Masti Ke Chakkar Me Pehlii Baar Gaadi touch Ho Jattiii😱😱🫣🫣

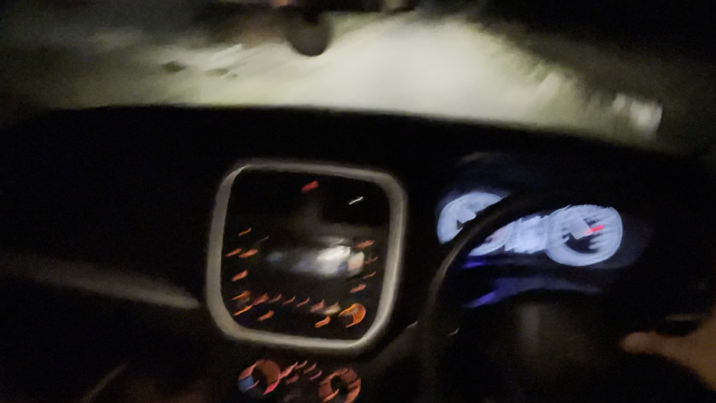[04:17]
और भाई यो कैमरा नो हिल रहा भाई ने, भाई पूरी स्पीड दे रखी गाड़ी की, पूरी बांध रखी, कैमरा पूरा हिल रहा भाई।
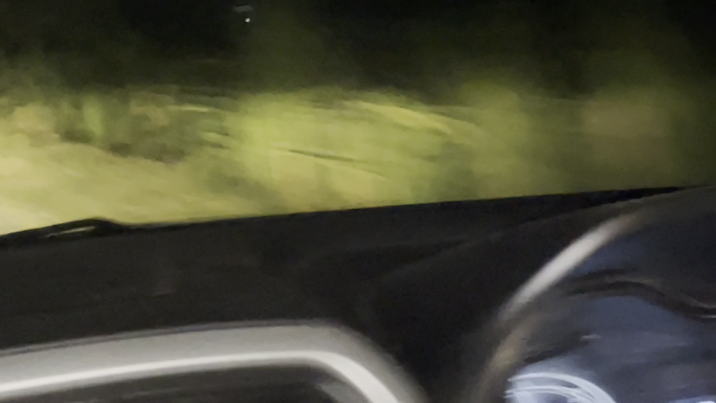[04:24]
लो देखो तो मैं दिखाऊँ तो भाई ने रहा उसको सिस्टम सेट करा, कहाँ गई कुछ अगर आगे हम तो मरे पड़े रहे भाई।